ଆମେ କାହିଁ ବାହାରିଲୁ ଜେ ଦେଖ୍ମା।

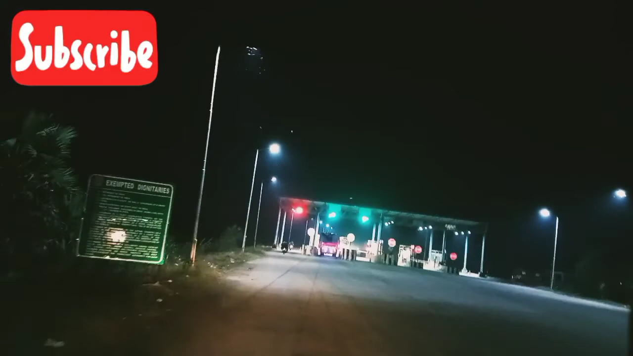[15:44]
आउंता बहुत बढ़िया लगा लाइट जगह टिक रात आउ मझे एंता ढाबा टे पड़ी एंता टे उजाला उजाला दिशुसी